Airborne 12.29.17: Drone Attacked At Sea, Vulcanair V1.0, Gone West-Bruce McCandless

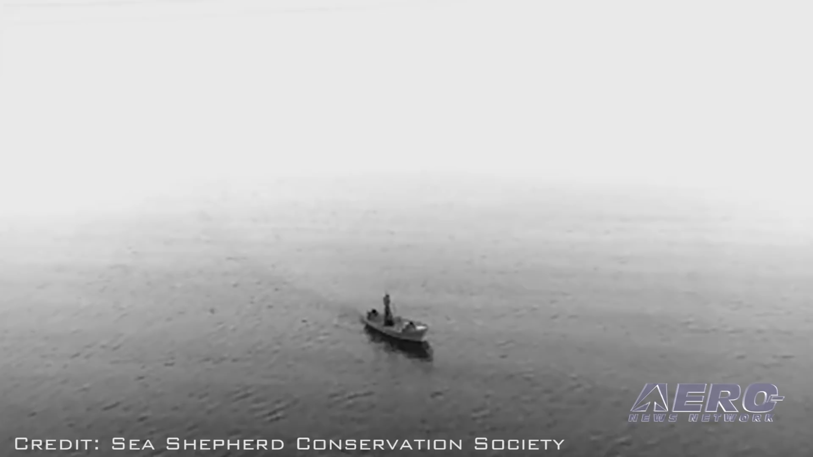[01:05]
The crew remotely observed a small vessel in the area.
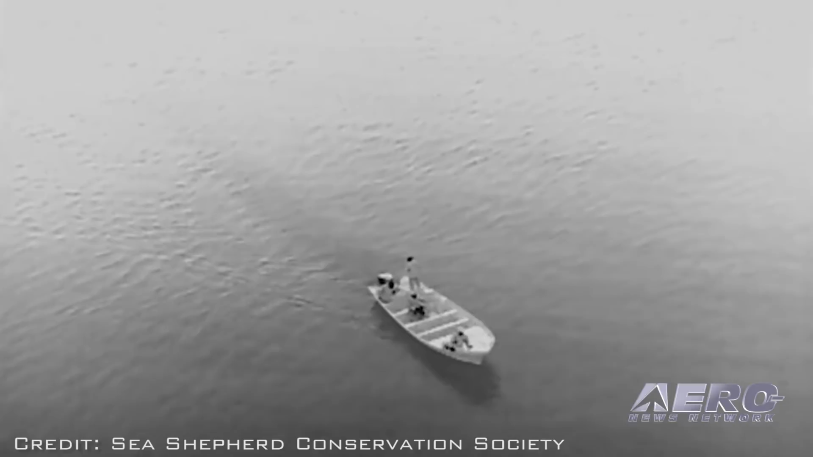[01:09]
Persons on board the Skiff fired five shots at the Matrice, causing the operators to retreat,
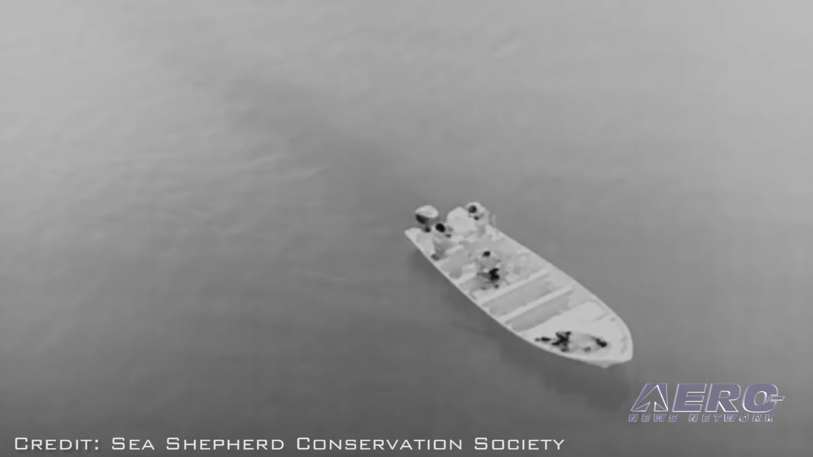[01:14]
though examination of the footage showed at least one of the Skiff personnel to be carrying a firearm.
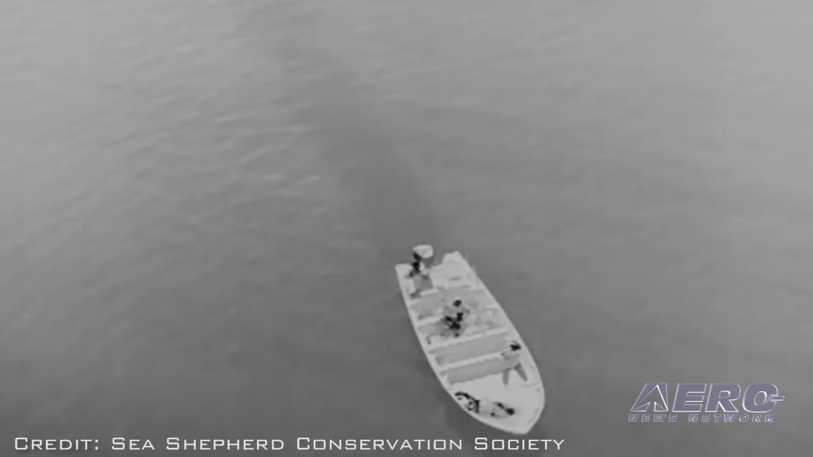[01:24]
Some 13 shots later, the Matrice was lost at sea,
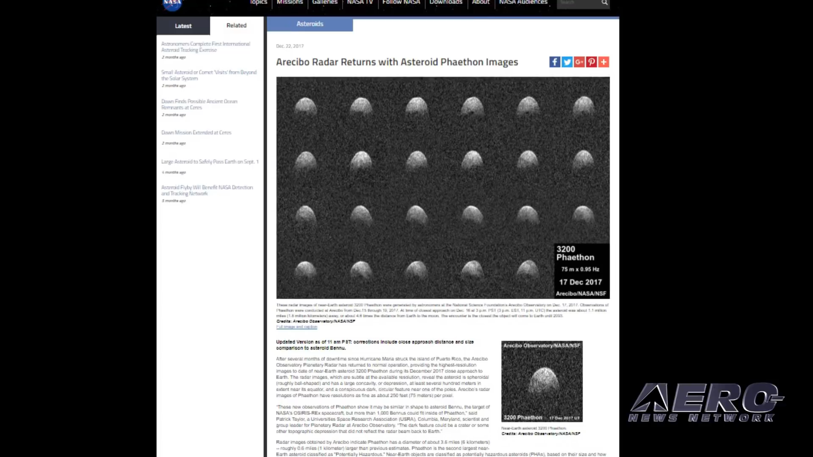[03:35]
The radar images reveal the asteroid is spheroidal and has a large concavity
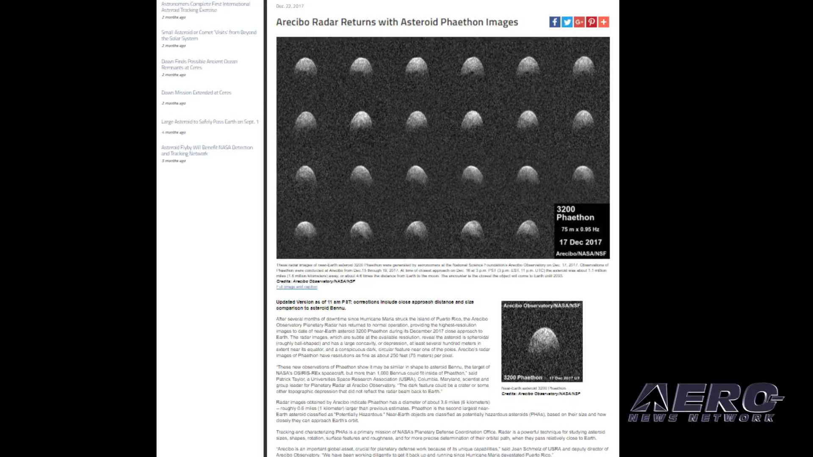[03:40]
or depression at least several hundred meters in extent near its equator and a